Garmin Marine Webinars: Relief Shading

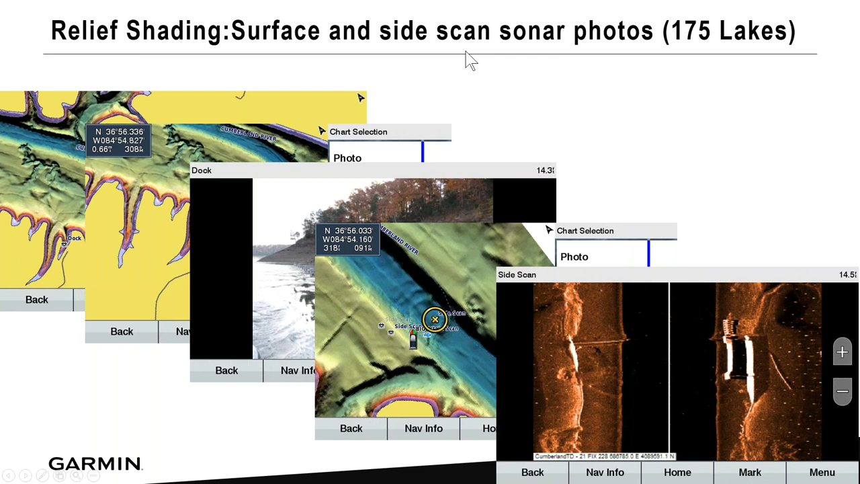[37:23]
I can locate that and fish on that. Particular area. So very beneficial. Remember, this is under relief shading. And this is surface and side scan sonar photos.